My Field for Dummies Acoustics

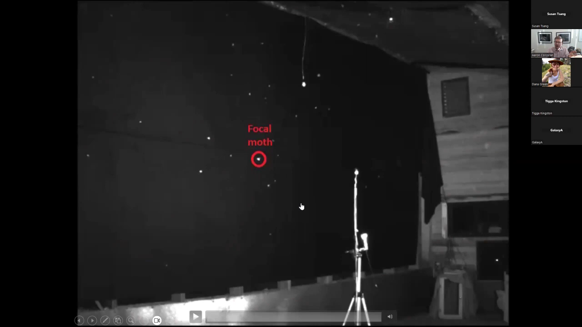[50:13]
Townsend's big-eared bat, here is the moth. The bat comes in.
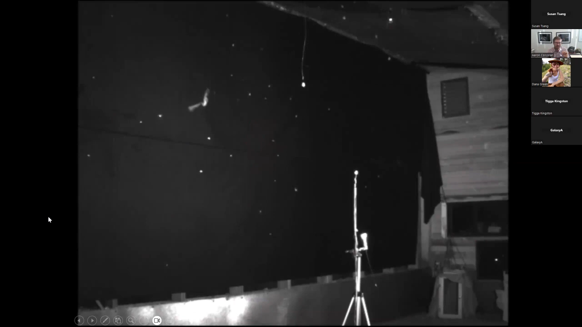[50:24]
You can barely hear the bat's echolocation because it's so quiet. And it just comes in and scoops up the prey, grabs it. And we almost never saw a clear evasive response. If anything, maybe one of those early responses where the prey is just kind of gradually flying away. But we basically almost never saw those really dramatic diving maneuvers. We also had moths that could click in response to the prey, and we never detected the moths clicking in response to the predators.